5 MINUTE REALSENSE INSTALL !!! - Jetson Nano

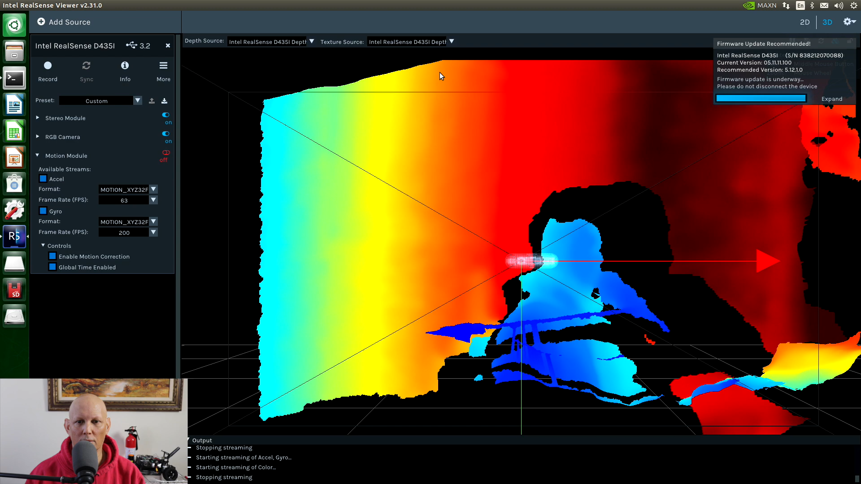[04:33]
So 3D mode appears to work.
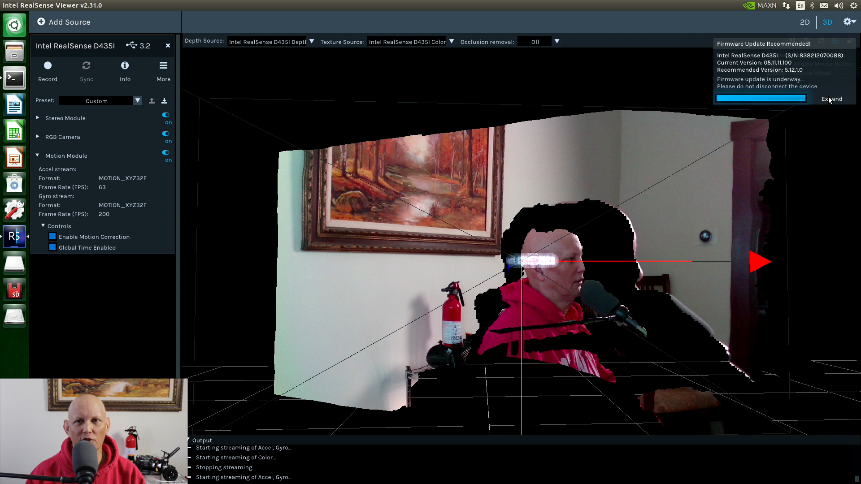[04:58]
Let's try restarting RealSense. Let's re-plug the camera and see if that fixes our issue.
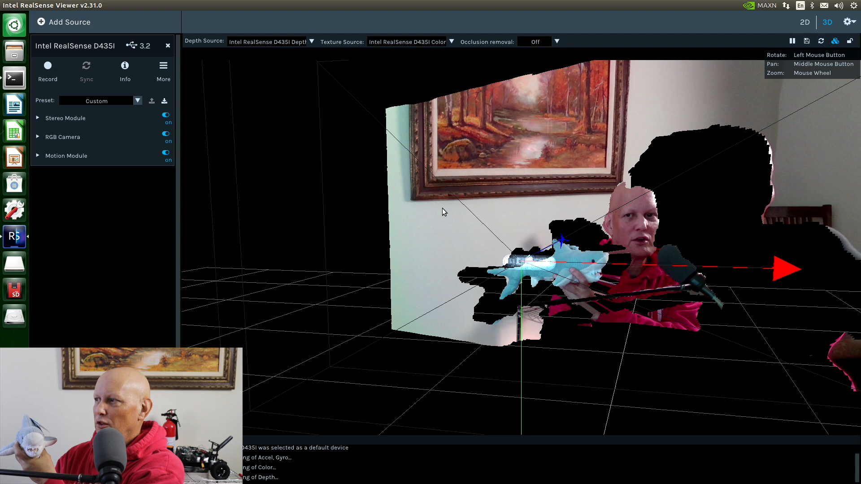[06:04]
We're sitting pretty close to the camera here. So that's why we get this big black shadow. So you can see the registrations a little bit off.
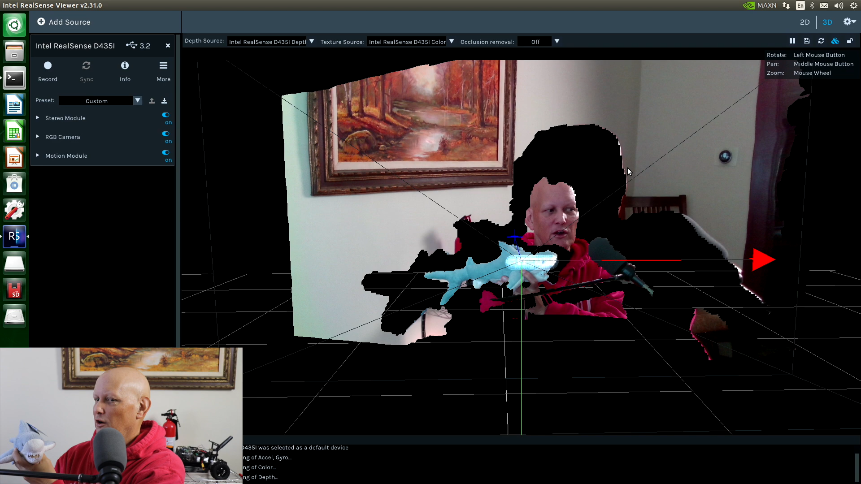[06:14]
The outline of the shadow here shows a little bit of the RGB color map.